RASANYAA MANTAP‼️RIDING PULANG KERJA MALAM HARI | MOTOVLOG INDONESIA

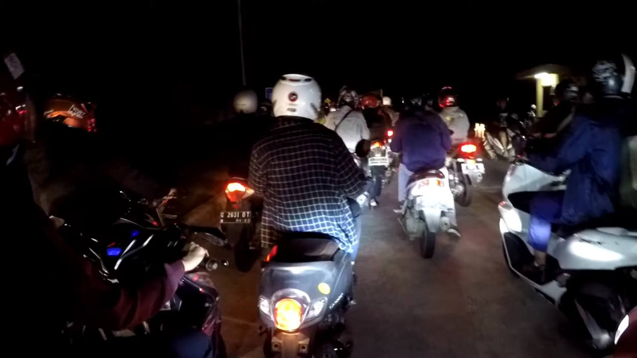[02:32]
tapi enggak papa yang penting tetap jaga kecepatan juga jangan sampai ugal-ugalan ini yang sebelah kanan yang sebelah sono ini mau berangkat kerja kayaknya yang ini yang macet mau pulang kerja kebetulan malam ini aku lembur juga Alhamdulillah jadi masih ada kesempatan kesehatan jadi akhirnya bisa lembur tetap semangat selalu yang penting selalu jaga pola makan juga semoga selalu sehat diberi kelancaran gitu aja udah amin
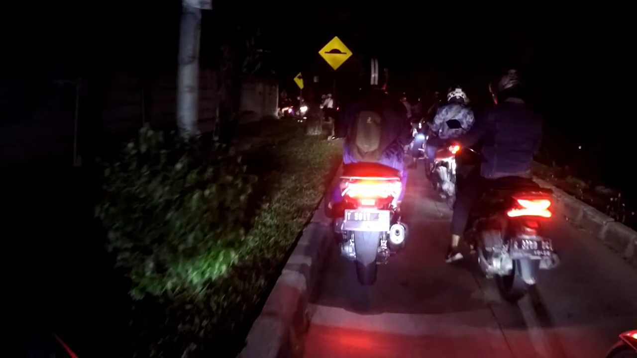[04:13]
agak seimbang sih di depan ada teman saya nih guys nih namanya coki nih mana ya nih kalau kalian mau follow instagram coki nih aku kasih di layar nih ya tuh kalau pasti bisa lihat kan instagramnya nih nih orangnya nih jomblo nih kawan-kawan ya karena kalau mau betina-betina mau follow silahkan ya betina-betina nanti aku siapa ya temanku ya gimana nih orangnya nih tadi aku lihat jaketnya soalnya Oh itu di depan dia
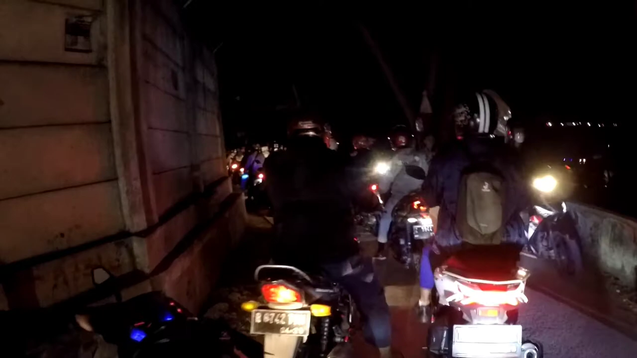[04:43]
wah jauh nih kejauh nggak tahu masih bisa enggak tapi nggak bisa nyalip-nyalipan ya ada motor mogok
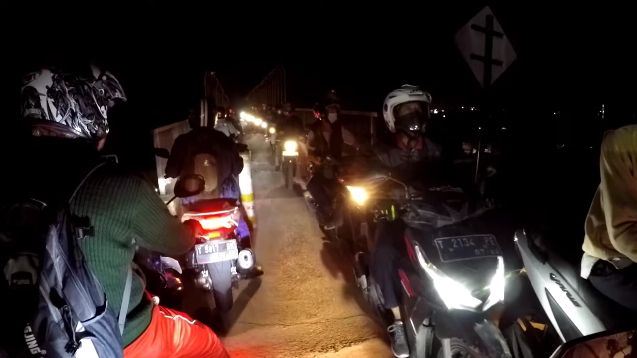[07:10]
yang ke arah Jakarta sebelah kanan yang ke arah Jawa Tengah-Jawa Timur
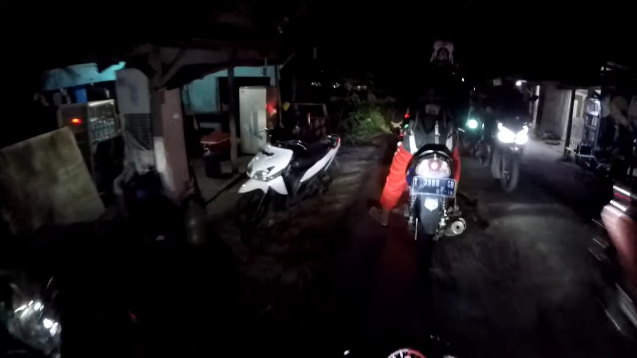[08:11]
murah kue samir di Kerawang banyak kue samir terus kue apalah gitu ya lupa namanya kalau kue samir tuh ada rasa coklat ada rasa keju tergantung dari selera aja sih loh ini jembatannya eh jembatannya lagi turunannya nih terjal nih kalau nggak ngerem pakem-pakem nih glosor nih ke belakang makanya harus remnya nih harus pakem nih kampas kopling eh kampas kopling lagi kampas remnya harus selalu dijaga
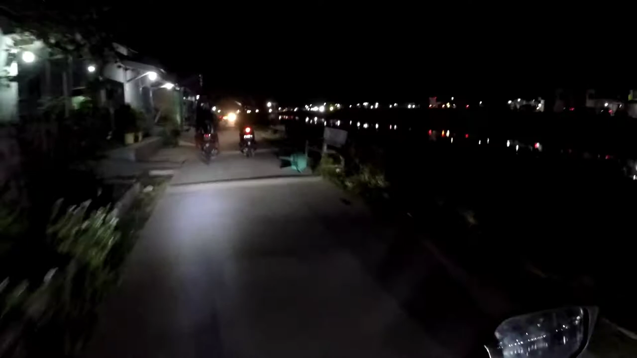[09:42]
Kalimalang tapi itu Kalimalang yang bukan yang
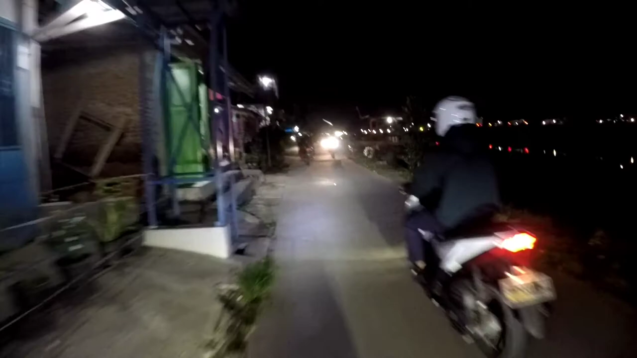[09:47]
bukan yang ke Cikarang ya ini masih di Karawang ini kan kalau kita
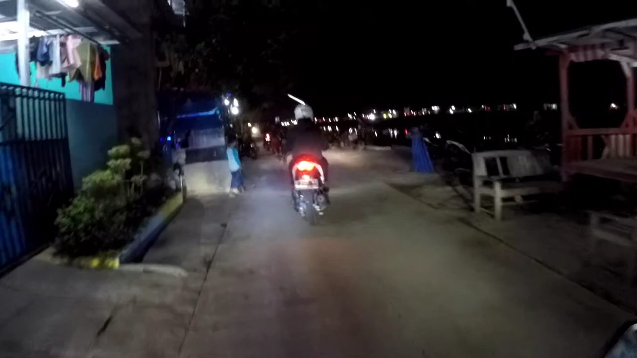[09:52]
ke Kalimalang terus ikutin jalan teruskan ini bisa sampai Cikarang juga